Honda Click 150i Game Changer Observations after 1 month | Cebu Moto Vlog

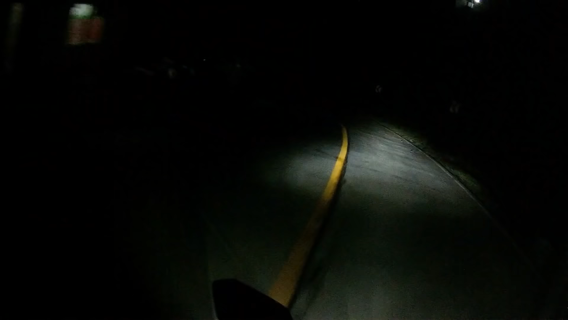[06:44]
yung nag-night ride kami sa Balamban, walang masyadong ilaw. So nangyari, yung nasa unahan, pahirapan talagang makita yung anong nasa harap. So pag magtuturing kayo, dapat yung lagyan ng blue water LED para mag-guide kayo sa daan sa unahan.